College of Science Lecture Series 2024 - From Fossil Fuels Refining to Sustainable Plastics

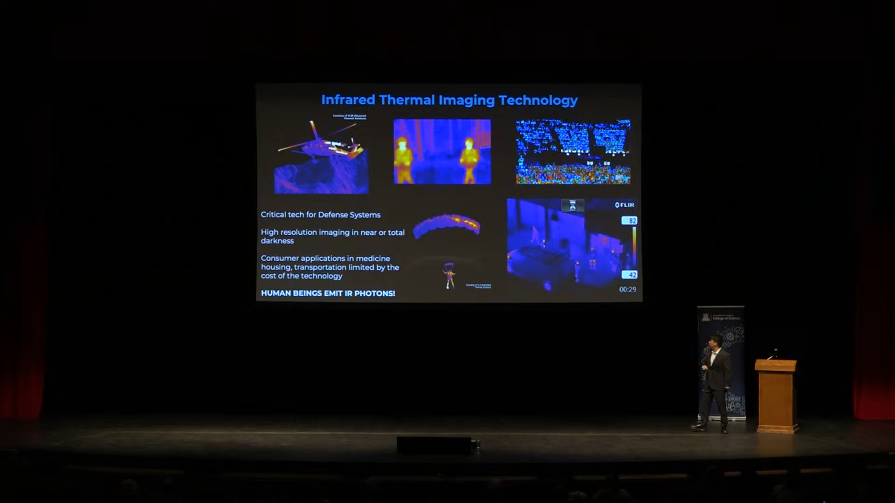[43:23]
And again, this image right here, right? This is what the United States government is doing right now. U.S. government is watching us and watching us and watching where you're going and where you're going, right?
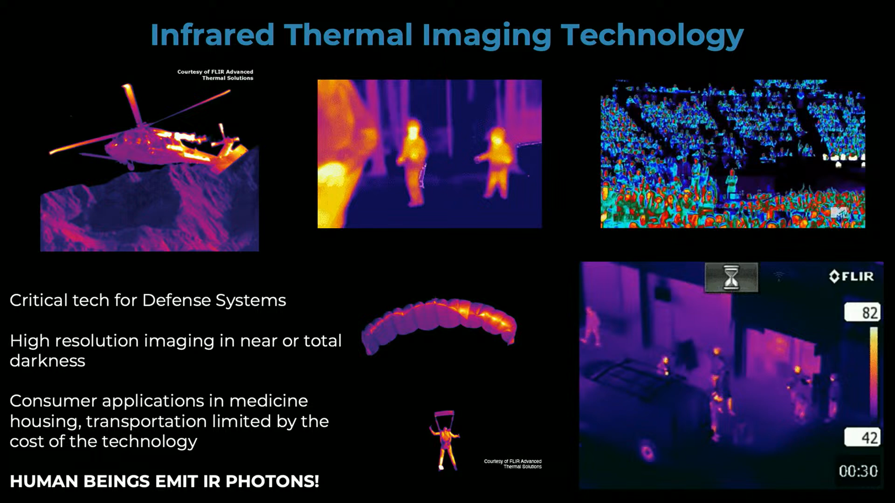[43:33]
So, infrared technology, okay? So, how does this work?
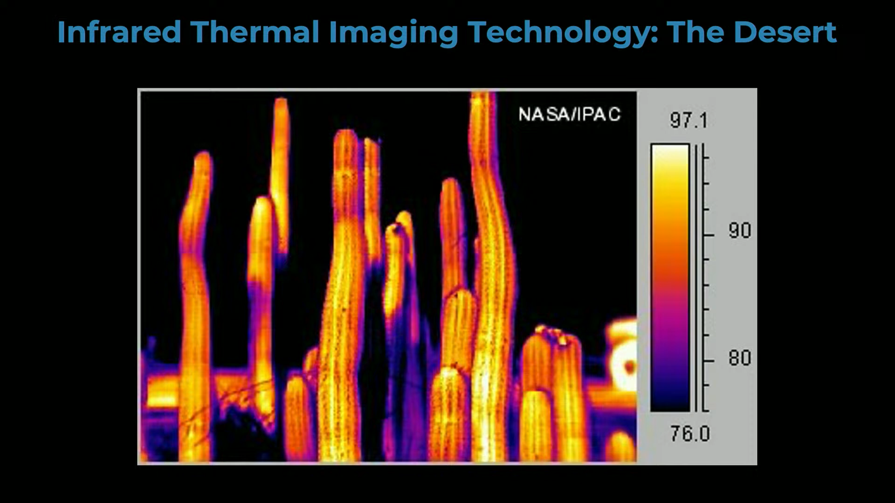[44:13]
So, the dark parts are basically cool, light parts are warm, okay? This is a stinky shoe, right?
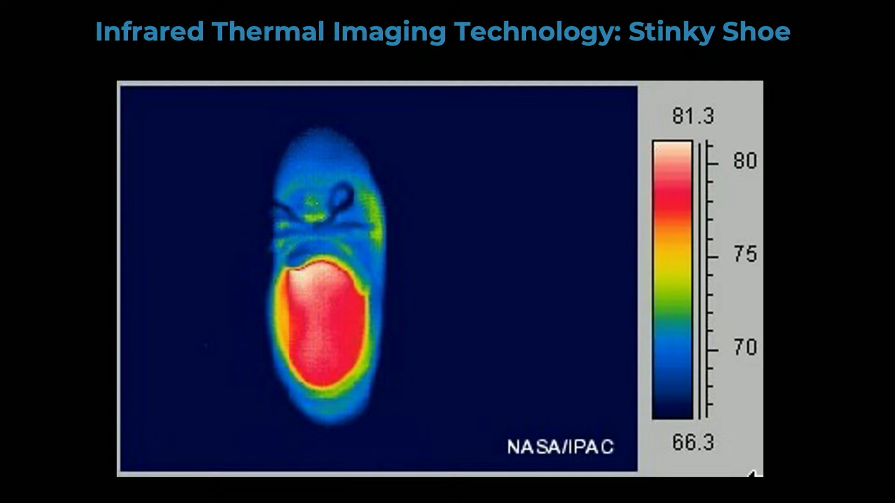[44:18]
I think we know what's not to do in here, okay? Damn teenagers, okay, right?
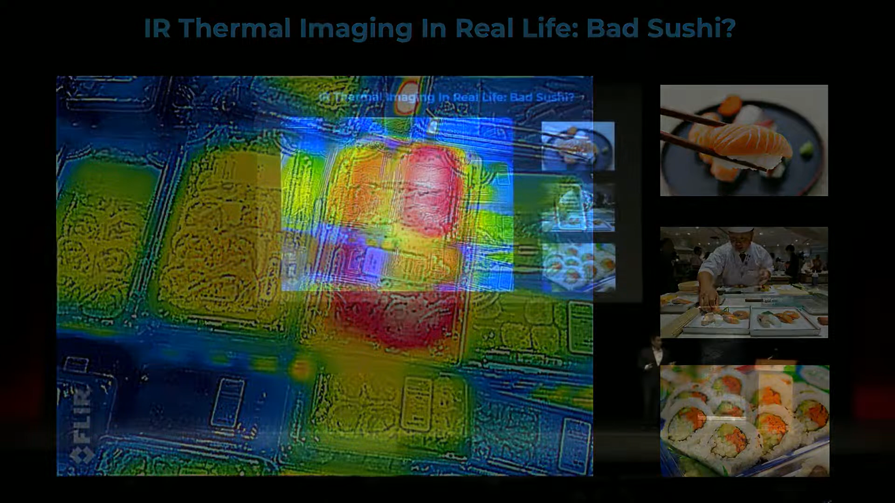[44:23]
And this is why your mom says, don't eat sushi at the 7-Eleven, right? Because this is cool and this will kill you, right?
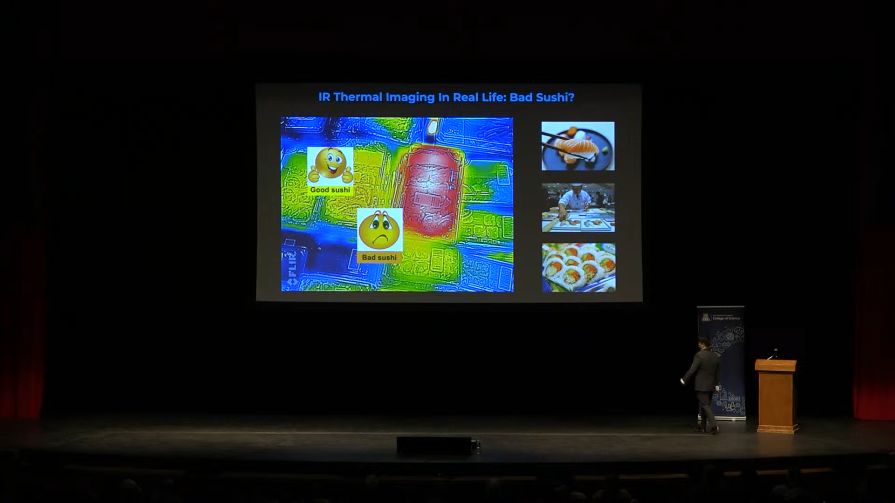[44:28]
IR imaging, right? Stay of the day.
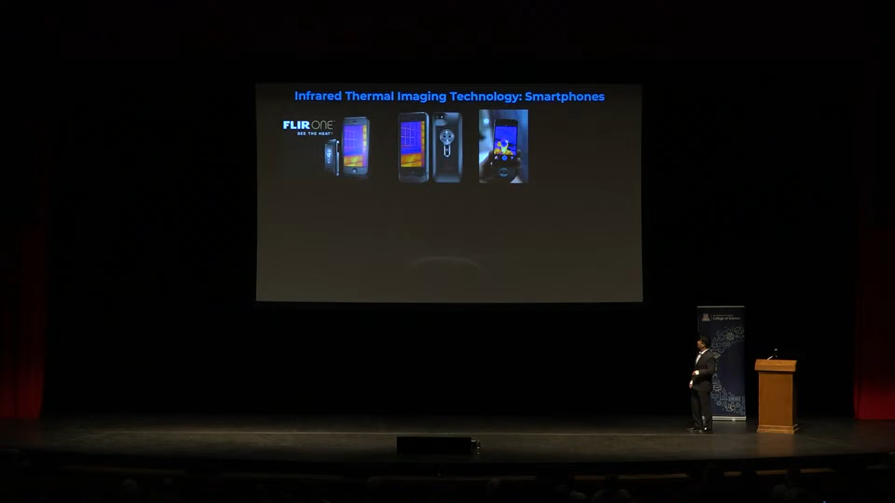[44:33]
Now, what else could it be good for? Our smartphones, right? Portable applications of this, right?
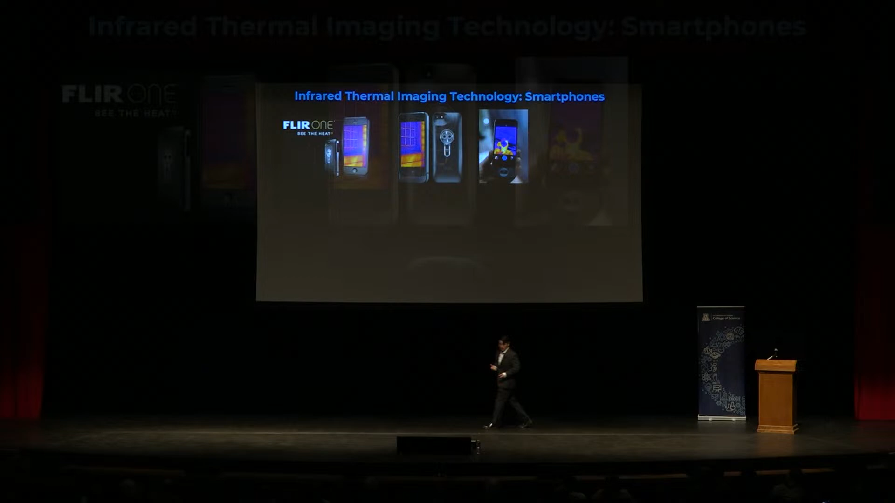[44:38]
Lots of things it could basically protect you from, right?
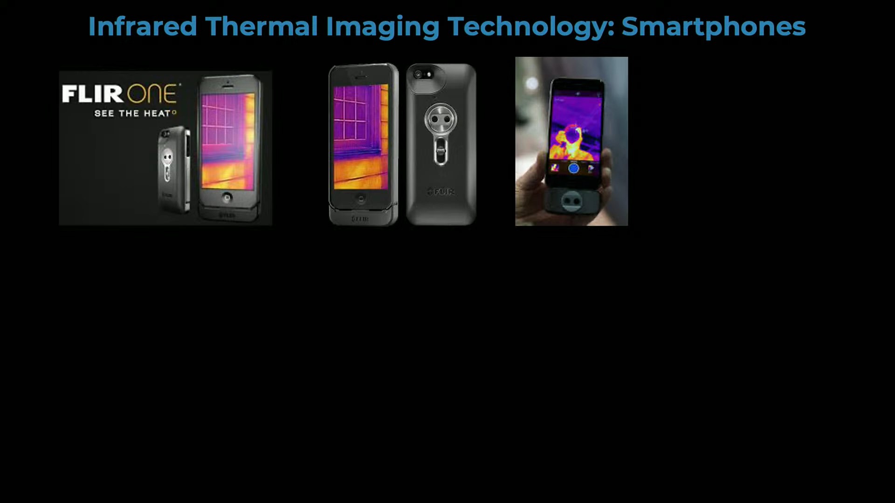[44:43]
So, you could imagine if you had one and these are now being sold right now, you could see, is there someone in the darkness waiting to kill you? Is there an animal waiting in the darkness waiting to kill you?
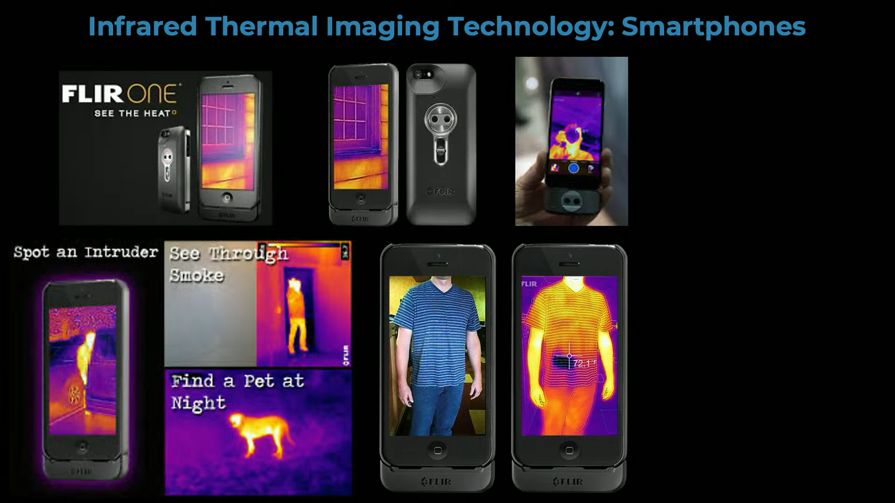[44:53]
Is your friend packing heat ready to kill you, right? Or you want to stare at a toilet like this guy, okay? So, lots of different technologies, okay? And on top of that, night vision for cars, right?
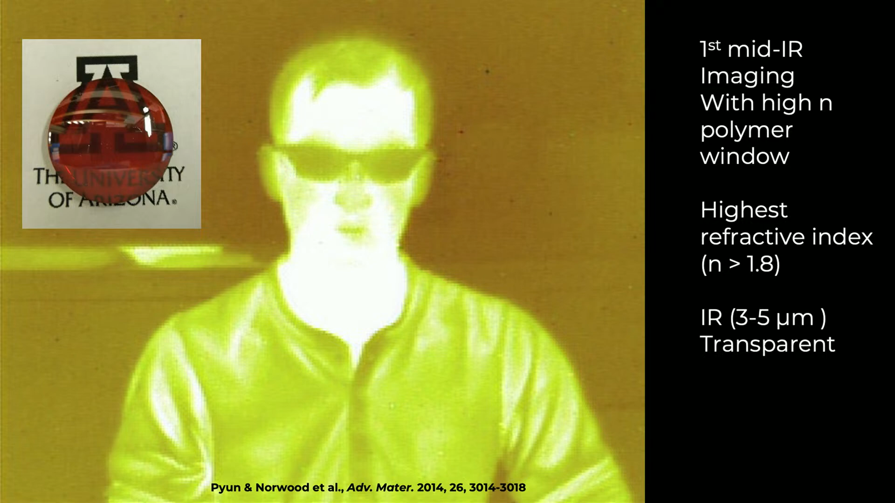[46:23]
So, this was the very first mid-IR, long-wave IR, sorry, mid-IR night vision image we took, right, through our particular sulfur polymer, right?
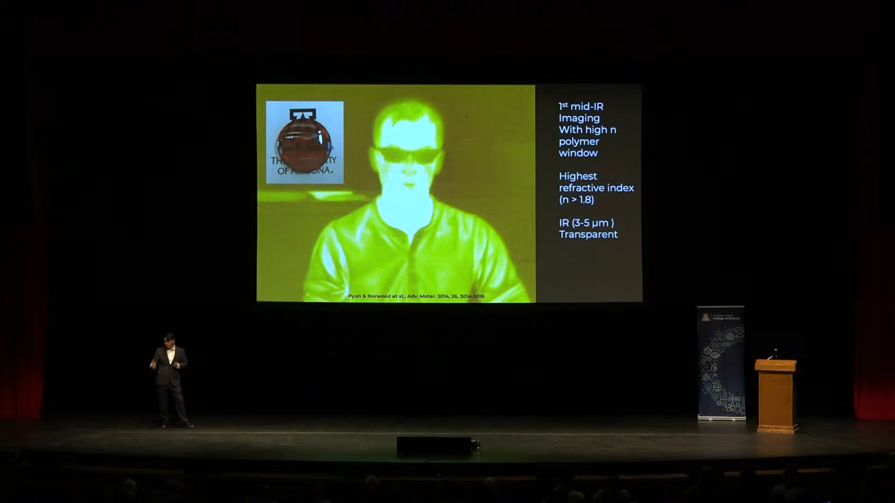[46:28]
Really good, right? Resolution of a human subject. In this case, the subject was, right? He was the student who invented this polymer. So, now, you do the same thing, same experiment,
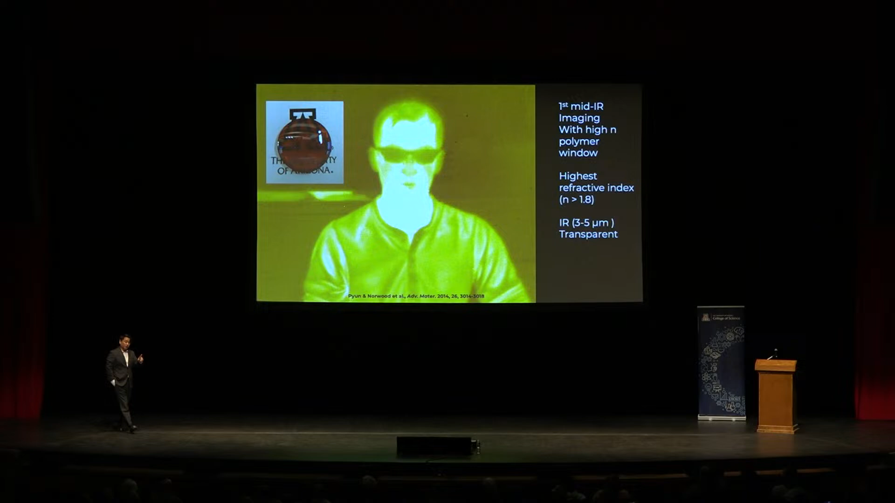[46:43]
but through the best optical plastic known to person-kind, plexiglass, right? Ooh, plexiglass is really clear. Not in the infrared, okay?
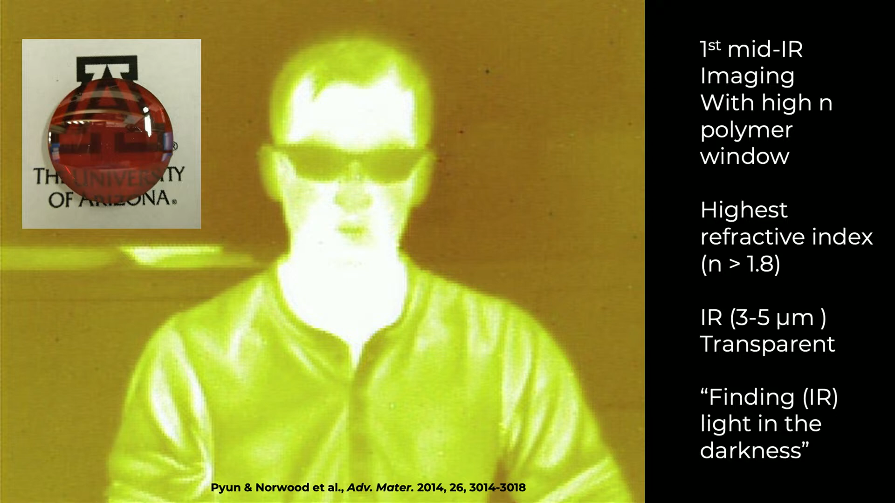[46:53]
Totally opaque in the infrared, sorry, okay? Totally opaque in the infrared, okay?
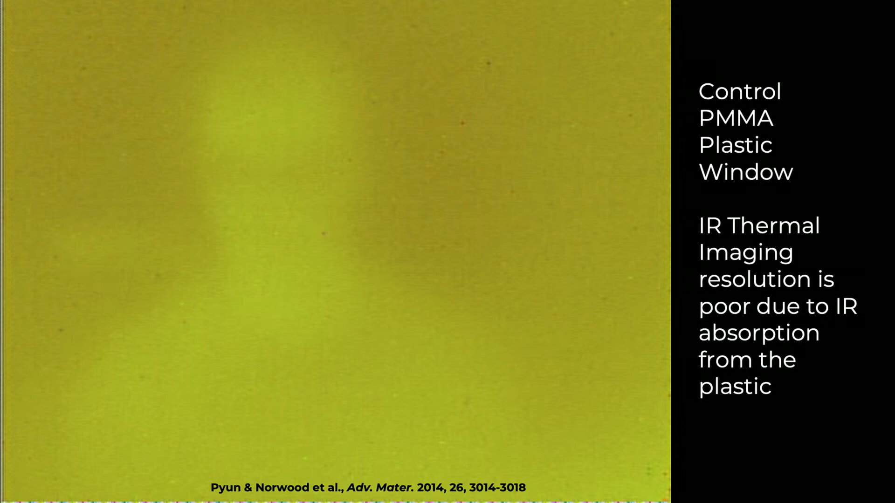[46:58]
Because all of the carbon stuff is absorbing, okay? So, that's why I had you do that thing in front of your eyes, right? Totally opaque, right?